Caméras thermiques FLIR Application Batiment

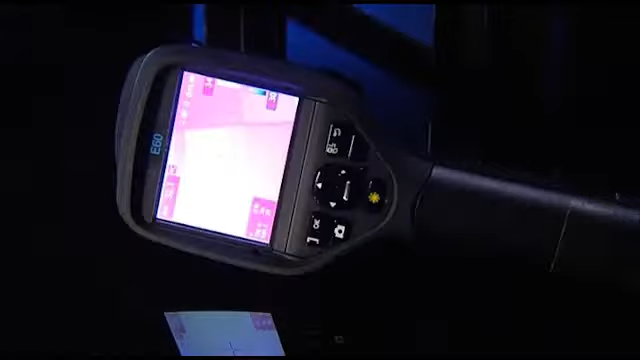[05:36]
FLIR Systems offers you a full product range so that you can choose the thermal imaging camera that best fits your needs.